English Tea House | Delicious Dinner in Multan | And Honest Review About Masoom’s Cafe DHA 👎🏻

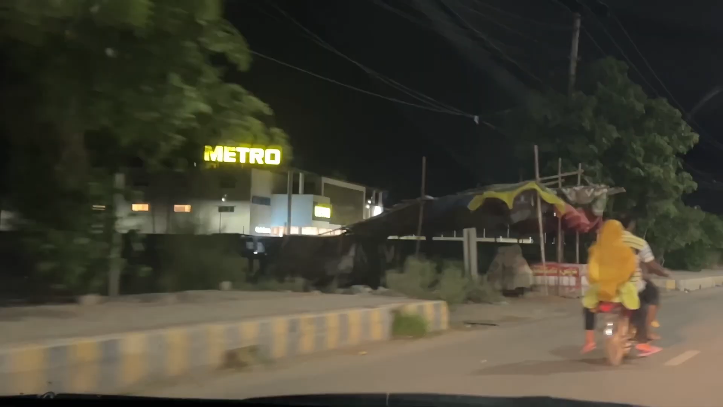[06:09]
ये हम पहुंच गए हैं बीजीयू के गेट पर।
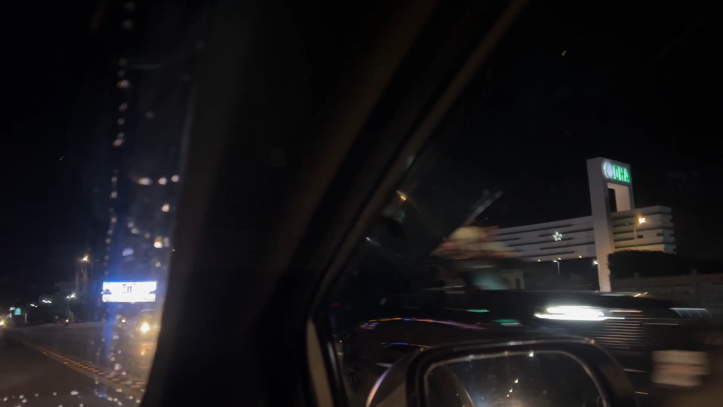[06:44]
जी फाइनली पहुंच गए हम DHA। ये एंट्रेंस है DHA की जनाब।
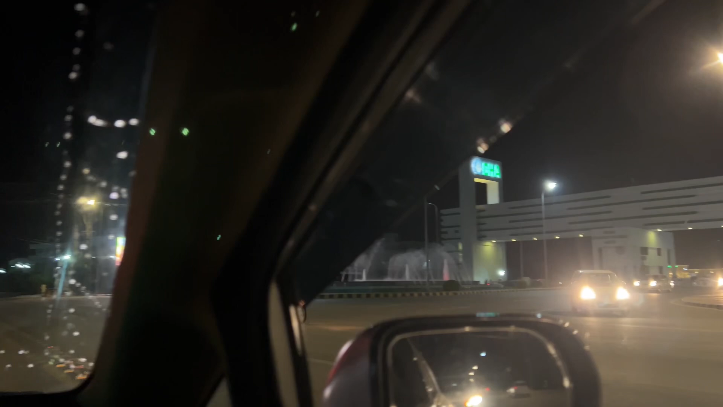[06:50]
शावर चल रहे हैं, लोग सेल्फीज और टिकटॉक्स बना रहे हैं एंट्रेंस पे,
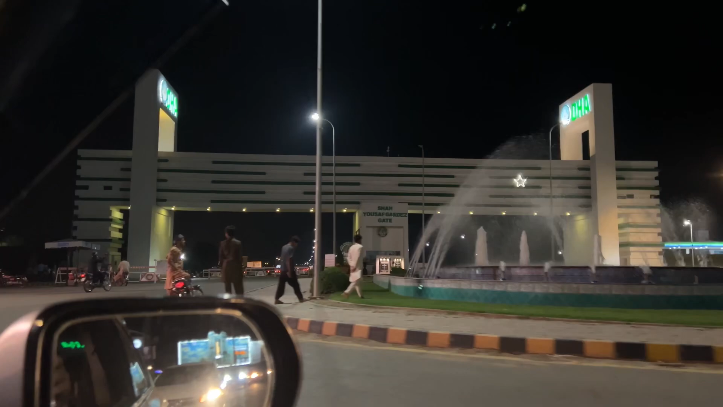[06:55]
कंटेंट बन रहा है यहाँ पर।
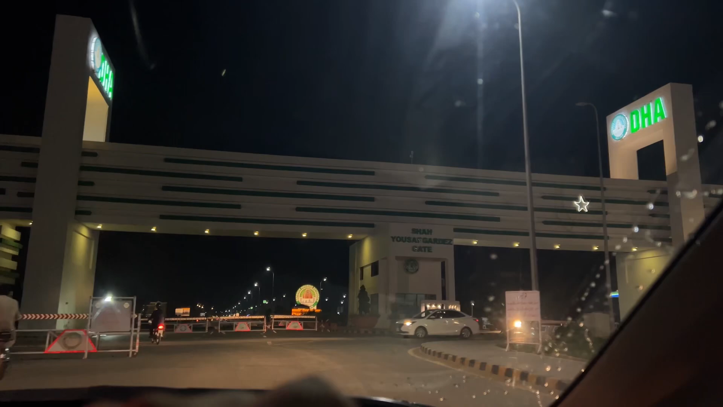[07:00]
ये जी एंट्रेंस DHA, यूसुफ गर्देज गेट से हम एंटर हो रहे हैं।
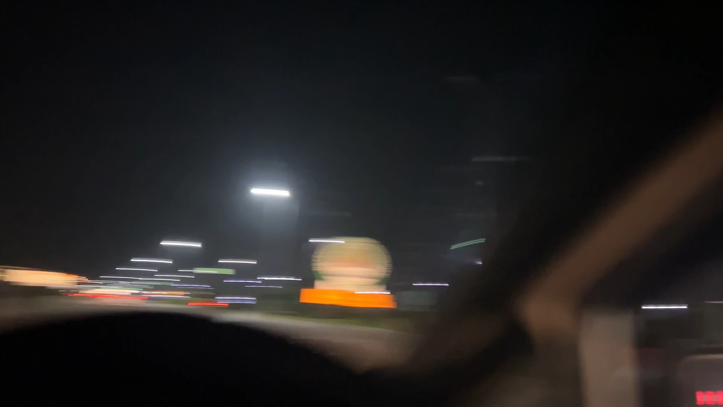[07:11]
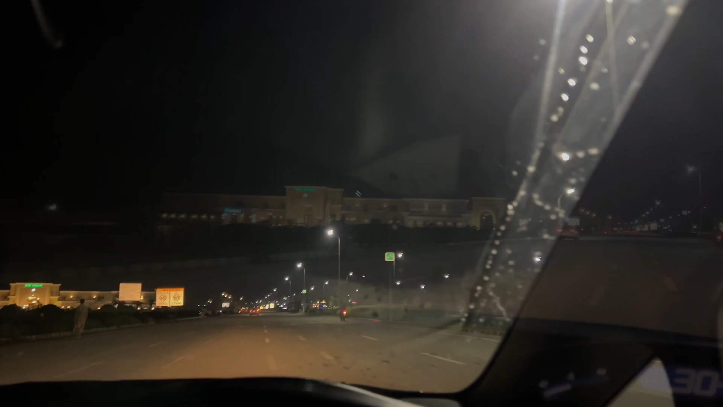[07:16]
ये है जी DHA द अरीना।